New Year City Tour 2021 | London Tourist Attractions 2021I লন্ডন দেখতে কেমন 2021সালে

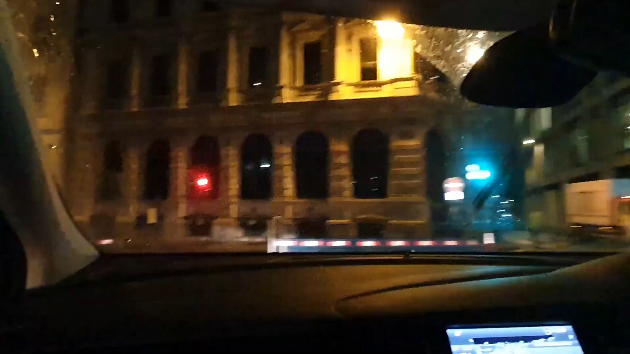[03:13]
সো ভিউয়ার্স, শেষ পর্যন্ত আমরা লগে থাকা, যতটুকু পারা যায় ততটুকু লগে শেয়ার করবো। এই যে বিল্ডিংগুলো দেখরা, এটা হলো বিজনেস সেন্টার হল, সারা ওয়ার্ল্ডর বিজনেস সেন্টারের লগে কানেক্টেড।
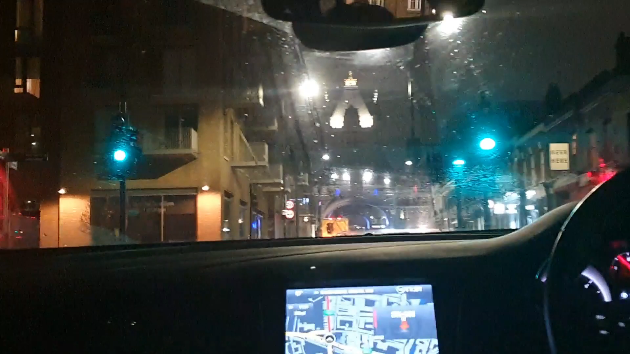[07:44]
রাইটপুর ভিউ টোটালি ডিফারেন্ট লাগে দিনও একলাখান রাইটপুর একলাখান ওয়াও অ্যামেজিং লুক এট দ্য এন্ট্রেন্স
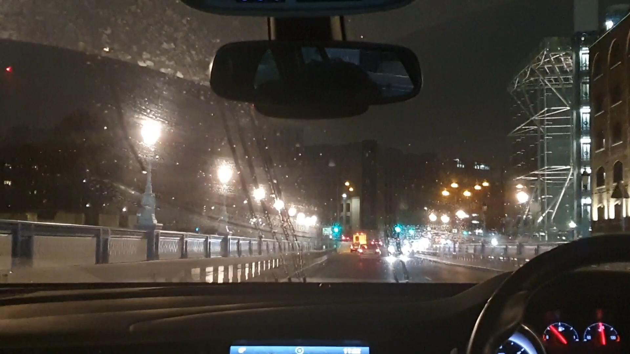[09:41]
ঠান্ডা বাড়ে একদম আইস হয়ে গেছে স্ক্রিন বারবার ঝাপসা হয়ে যায় বারবার ক্লিন করা লাগে